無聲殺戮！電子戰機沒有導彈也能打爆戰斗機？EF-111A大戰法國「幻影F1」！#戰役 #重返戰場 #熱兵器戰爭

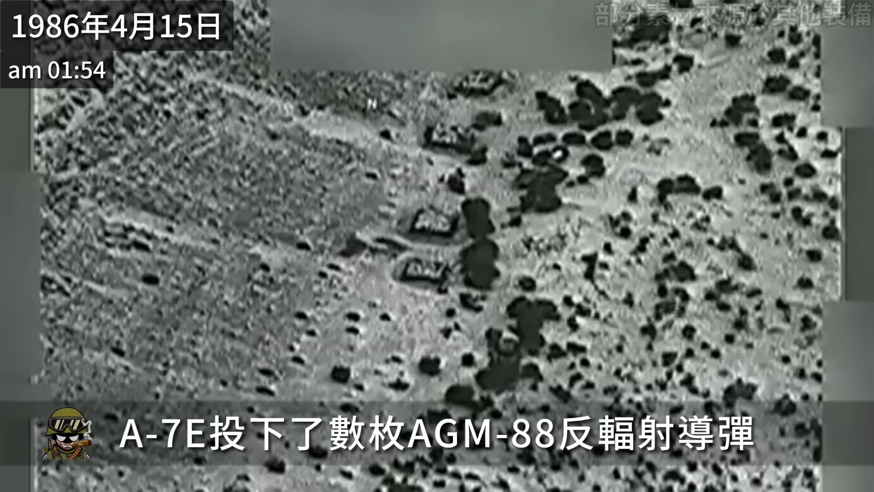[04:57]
下了数枚AGM-88反辐射导弹成功摧毁了利军的雷达阵地本次行动一